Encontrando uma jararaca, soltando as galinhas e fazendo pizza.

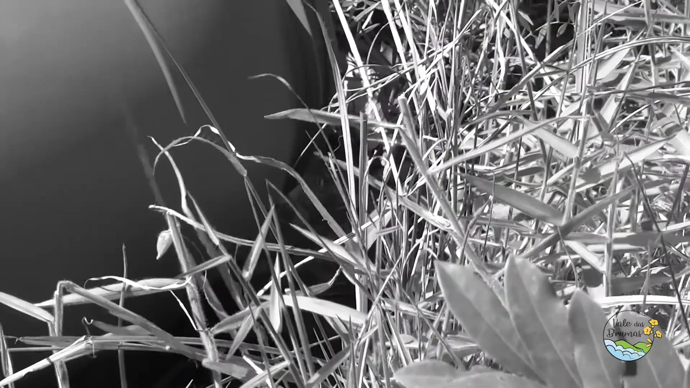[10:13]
Saiu? Sai. Ai, ela veio pra cá. Não, tá indo lá pra baixo. Ela tá indo lá pra baixo? Você tá vendo? Tô ali, ó, a cabeça dela ali. Tô vendo, não. Eu vou mexer.